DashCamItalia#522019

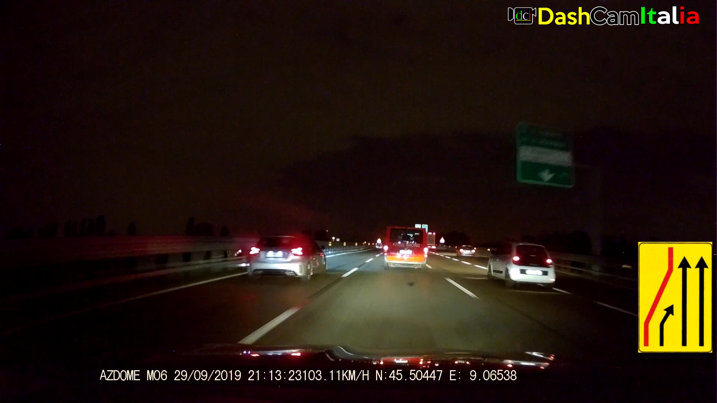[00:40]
livello dell'ignoranza. Fino all'ultimo devono arrivare. Sì, sì, ma... 100 metri.
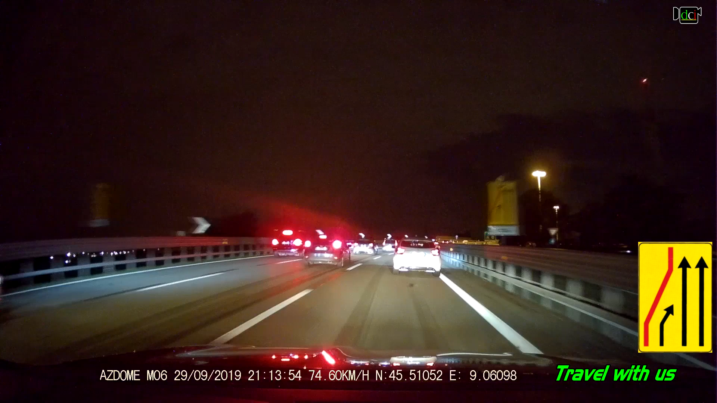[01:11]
Purtroppo la gente non capisce, devono passare loro, hanno fretta loro. Ma all'ultimo devono, guarda, lì uno, due, tre. Coglioni proprio. Deficienti. E poi magari se ti vengono addosso hanno ragione loro, eh.